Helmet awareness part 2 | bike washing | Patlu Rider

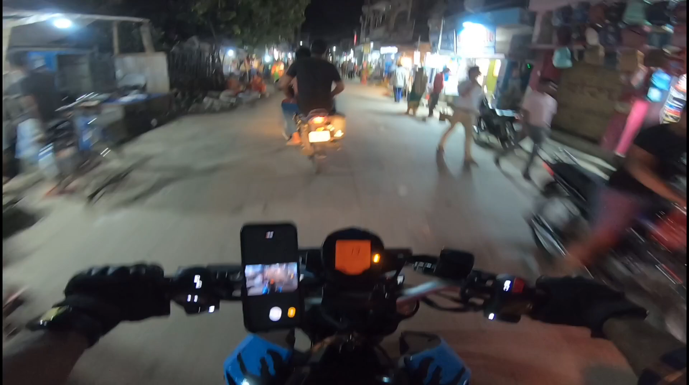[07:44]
तो यह भाई को बोले तो बोले लोकल ही है मतलब जो लोकल लोकल में मैं भी जो रहता हो ना कभी-कभी बिना हेलमेट चला जाता हूं तो ऐसे नहीं जाना चीए एक और भाई यहां पे हैं